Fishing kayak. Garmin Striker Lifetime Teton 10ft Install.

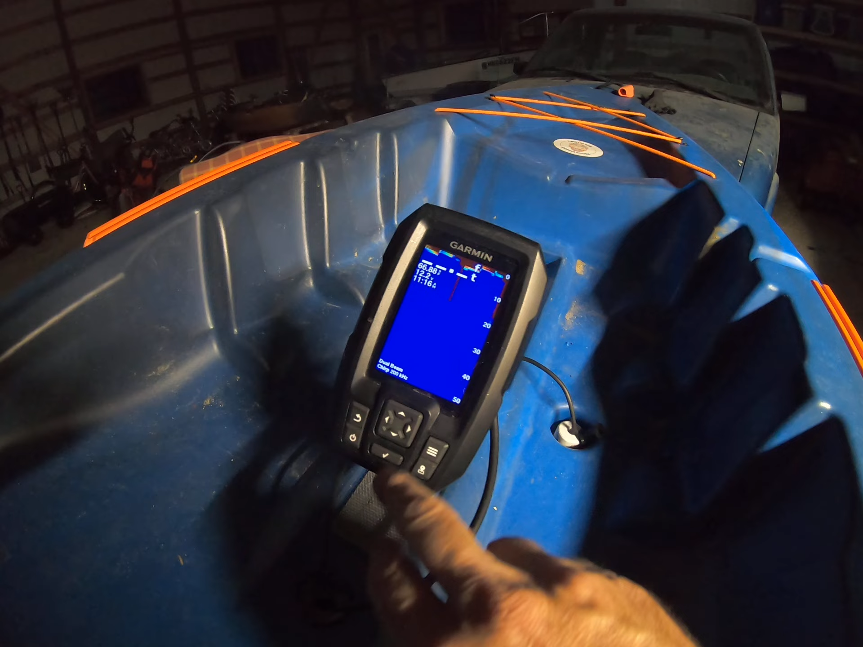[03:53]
weird looking isn't it well if we zoom in to 10 25
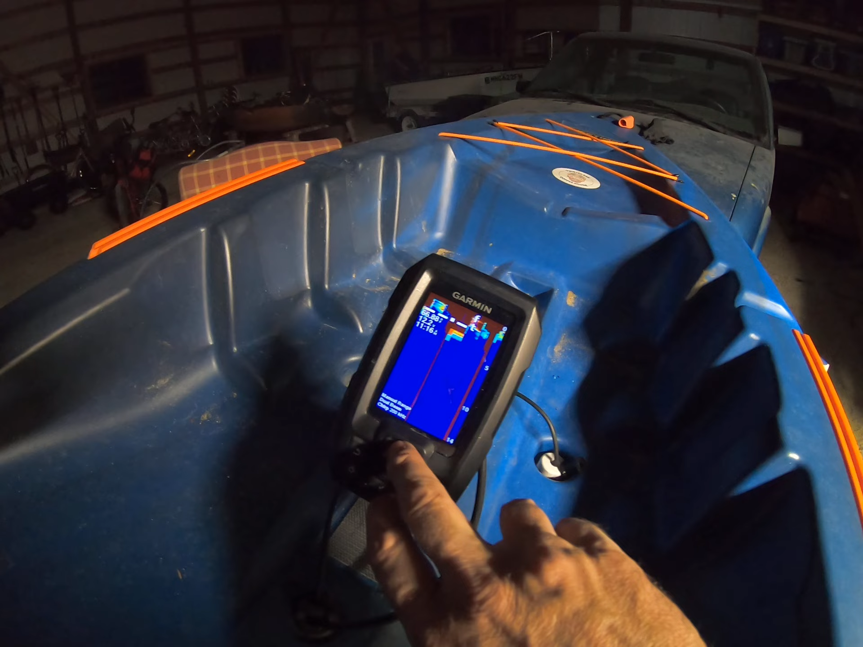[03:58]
10 feet five feet oh look at that it's about two
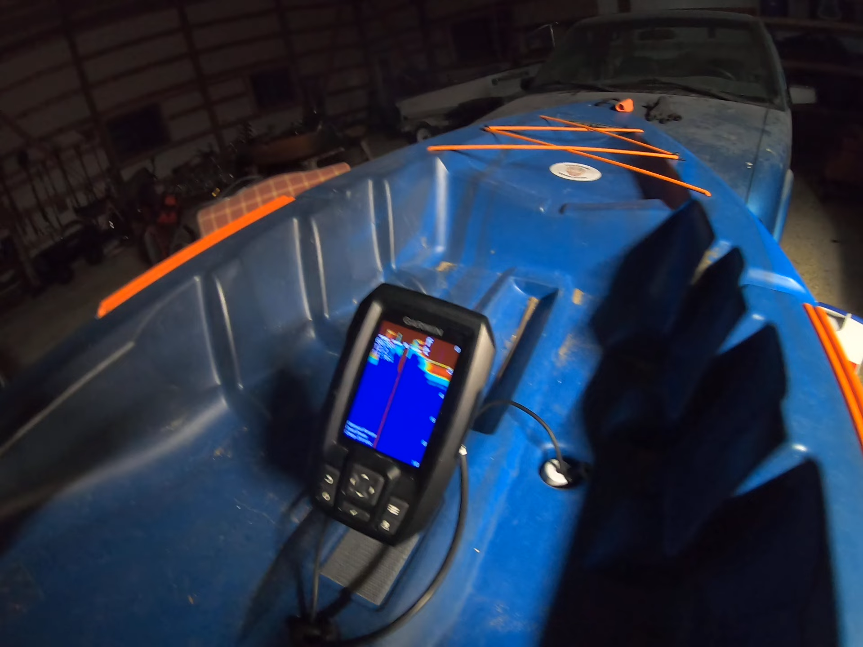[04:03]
feet two and a half feet to the bottom of the lake or two and a half feet to the floor all right that's my um striker